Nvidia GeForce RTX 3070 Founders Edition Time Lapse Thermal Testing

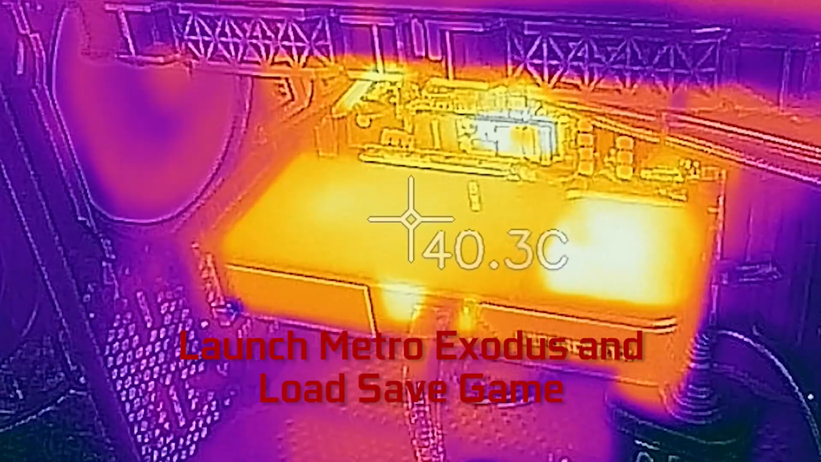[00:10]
On screen: spot 40.3°C
GeForce RTX 3070 Founders Edition.
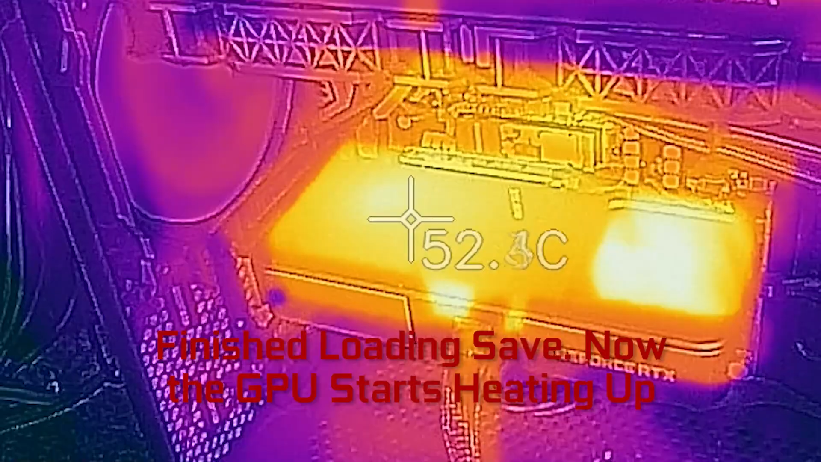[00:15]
This is a time-lapse video played back at about 13 times normal speed, so it's a 20-minute video condensed down to a minute and a half.
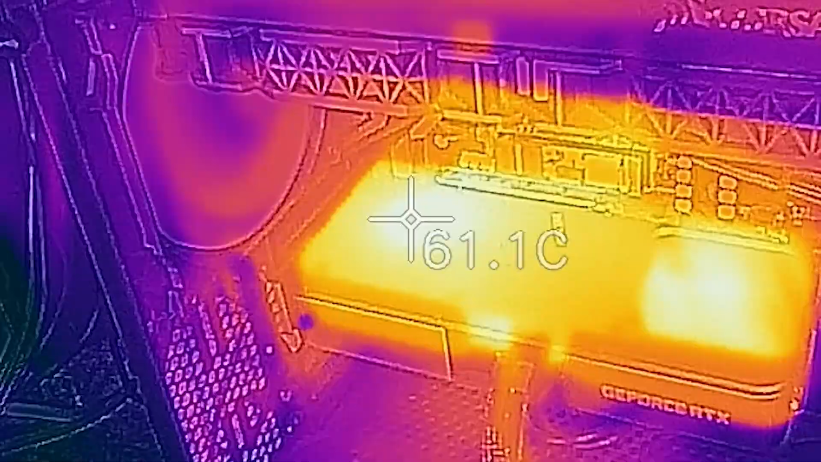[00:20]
On screen: spot 61.1°C
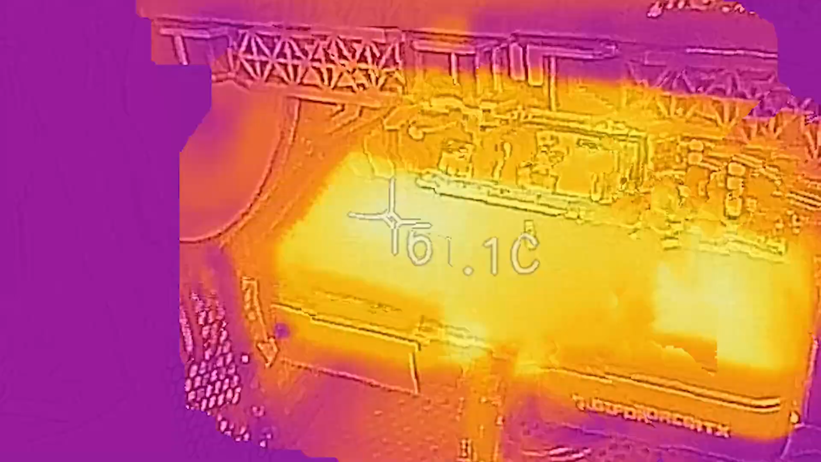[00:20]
I've launched Metro Exodus, and once the game finishes loading, I'm just going to let it sit for a while, watch the GPU heat up, and then exit. We've already loaded the game. You can see the temperature is getting hotter, and peak temperatures for the external show up at about 67 degrees Celsius,
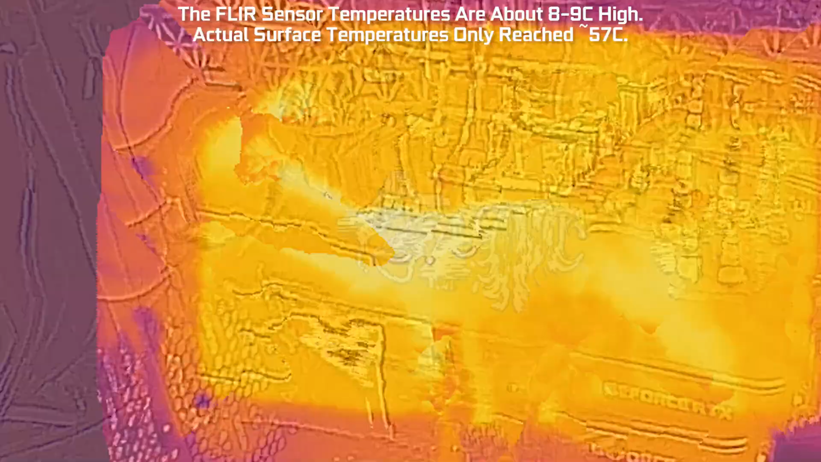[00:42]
but the FLIR one that I'm using is a little old and not calibrated awesomely, so it's reading about 9 degrees hot based on some other IR devices that I have.
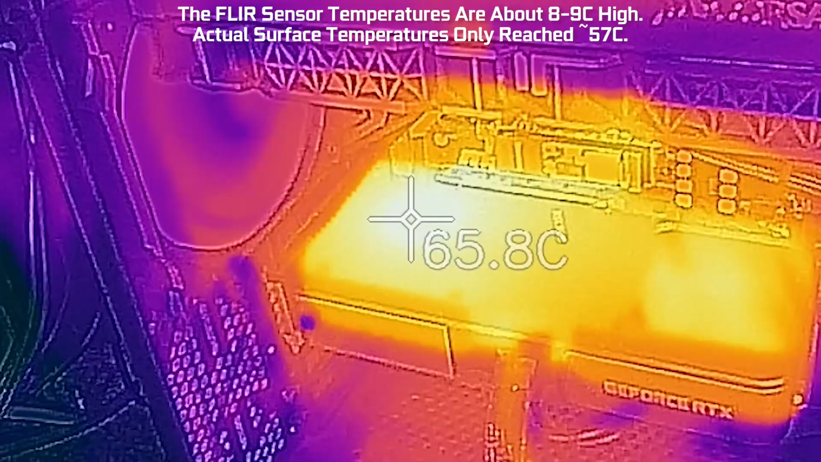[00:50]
On screen: spot 65.8°C
Anyway, I've shut down, and we're going back to the desktop,
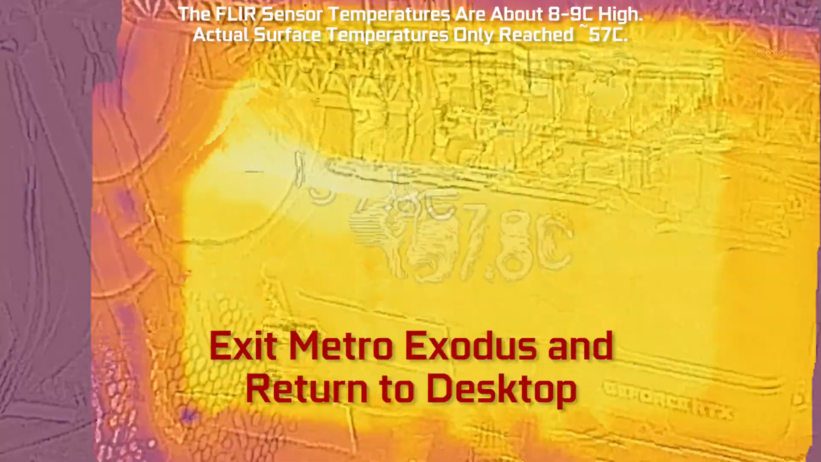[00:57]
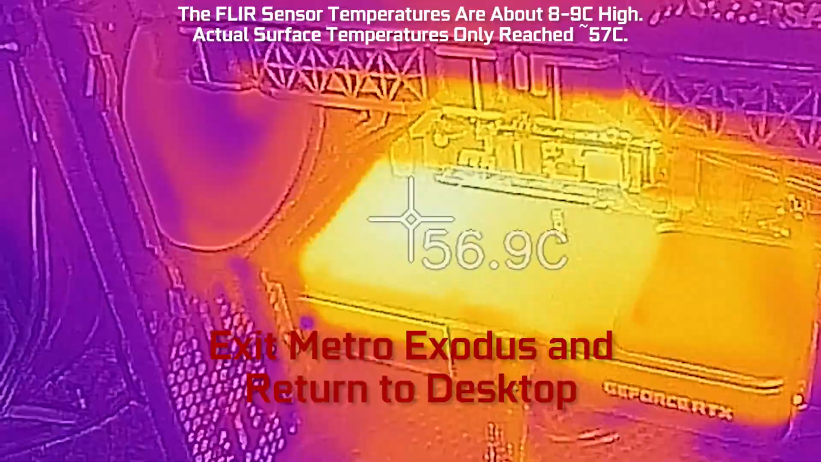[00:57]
On screen: spot 56.9°C
and you can see, after a couple minutes, we are back to roughly 40 degrees Celsius on the surface. That takes care of our GeForce RTX 3070 Founders Edition Thermal Testing.